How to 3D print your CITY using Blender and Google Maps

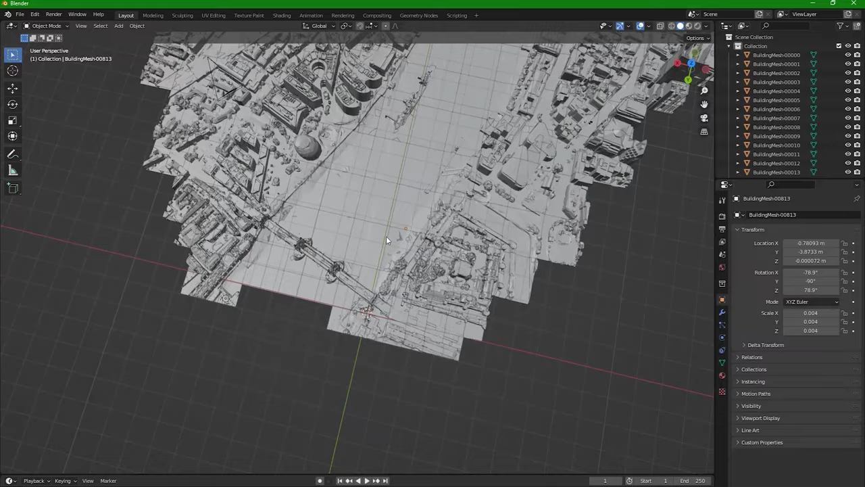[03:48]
here nice and here we have our capture uh you can select the part you want to print